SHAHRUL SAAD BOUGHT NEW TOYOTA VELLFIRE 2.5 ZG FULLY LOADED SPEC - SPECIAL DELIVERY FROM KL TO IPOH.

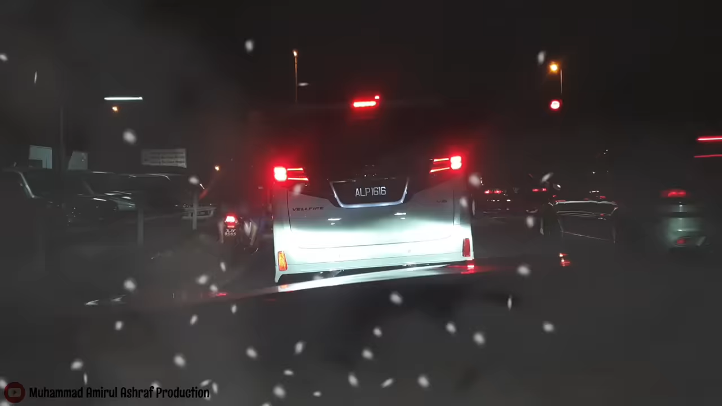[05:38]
Okey semua, kita dah sampai dekat rumah owner dekat area Ipoh, Perak lah kan.